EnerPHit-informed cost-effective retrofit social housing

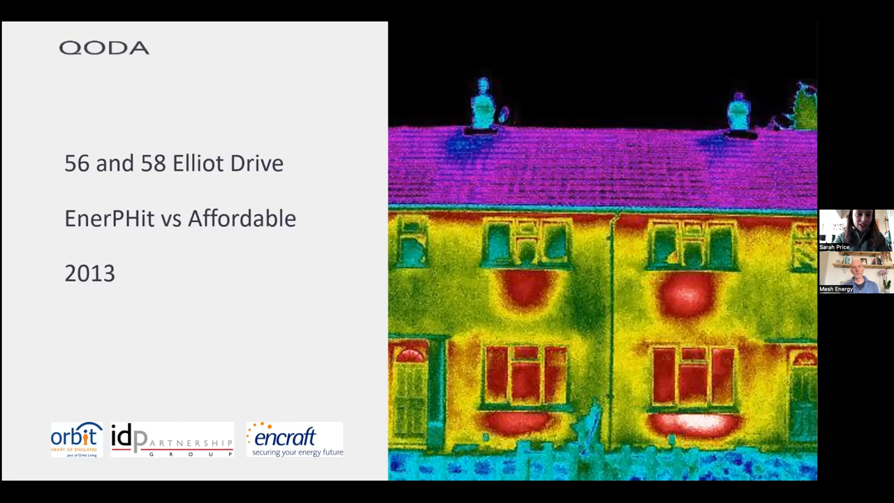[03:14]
And what you can see there on that image, so the red patches under the windows, that's the radiators. So, you can see where the radiators are from the outside of the building, such as the building fabric being so poor at keeping heat in. So, if we have a look at the difference between the Passive House retrofit,